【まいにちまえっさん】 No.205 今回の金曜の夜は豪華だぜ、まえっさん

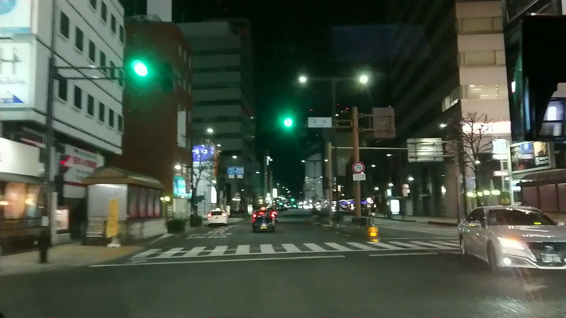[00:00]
やっほーまえさんまえさーん毎週恒例の今日は金
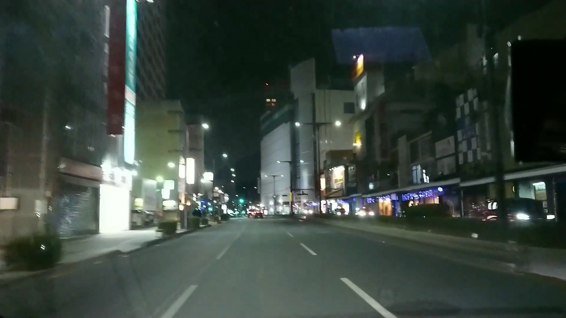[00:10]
曜日の夜ですイエーイしかも今日はこれ見てわかるいつもと全然なんか景色や違うでしょまえさーんイエーイここはまえさーん
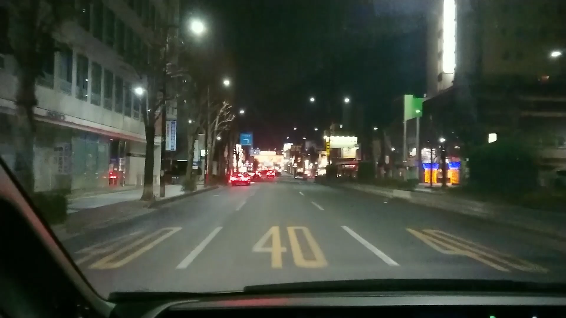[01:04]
宇都宮の町をドライブ中だややややややまえさーんどうだい宇都宮の町
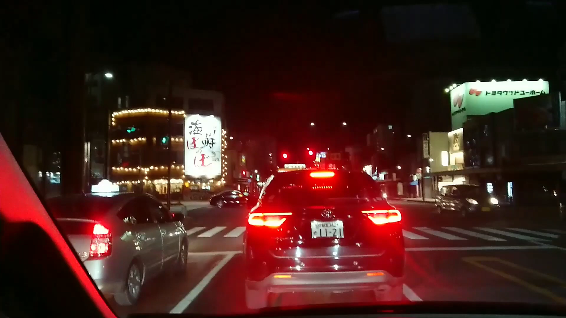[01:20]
なかなかでしょーなかなかでしょーまあ俺はね栃木県でも本当に田舎の方に住んでるからまあ東京とかね神奈川とかそっちの方の人からね見れば見れば栃木県全部がね田舎だって言われるのは仕方ないけどけど
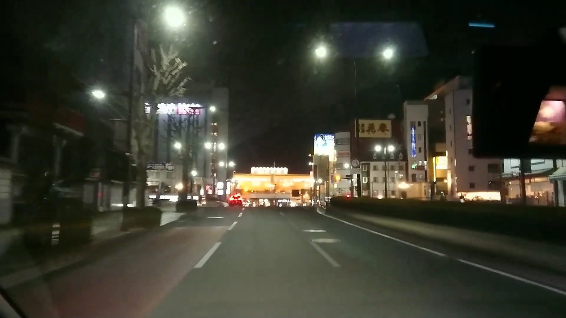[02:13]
金曜日だしいやいやいやふぅーてなわけでまえさん真正面に見えてきたのが栃木県で一番のターミナル駅JR宇都宮駅だよふぅーまえさん今夜はもう眠れないぜーえぇー